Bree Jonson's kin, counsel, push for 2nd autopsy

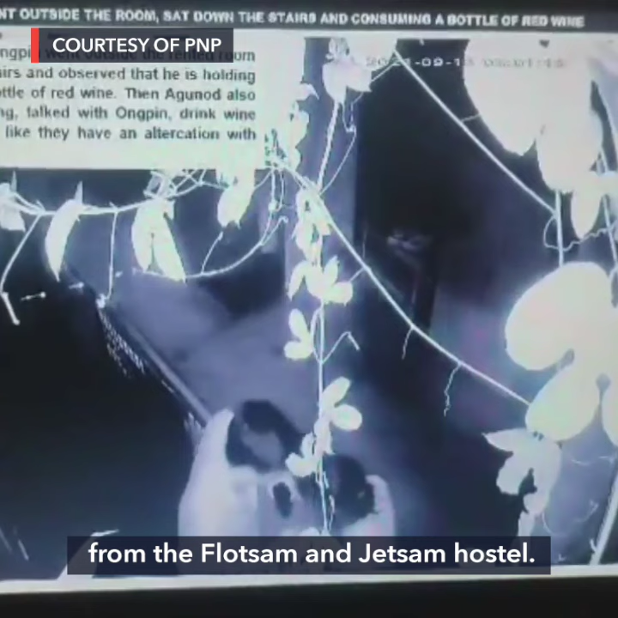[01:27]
They say based on the footage there was an altercation between Johnson and